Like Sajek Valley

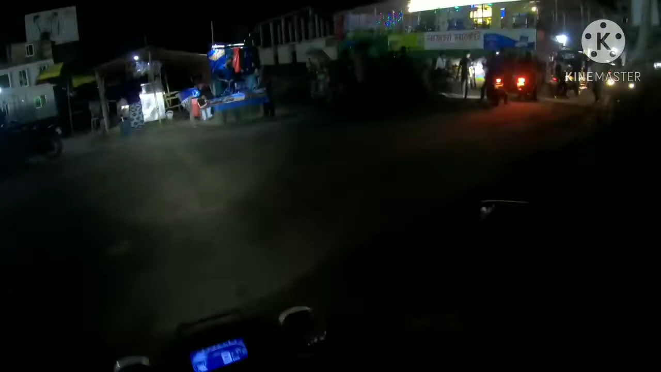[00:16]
ए হচ্ছে 300 ফিট রোড খিল খেত পূর্ণ নামা এ হচ্ছে অফ রোডিং এর অবস্থা